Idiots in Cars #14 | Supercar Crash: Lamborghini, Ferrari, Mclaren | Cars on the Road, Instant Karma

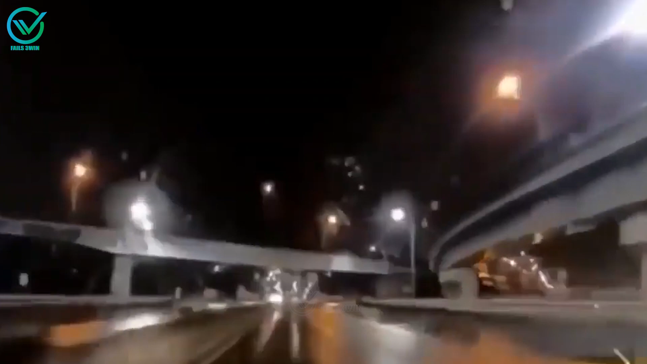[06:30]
This video is quite blurry, but the accident is real.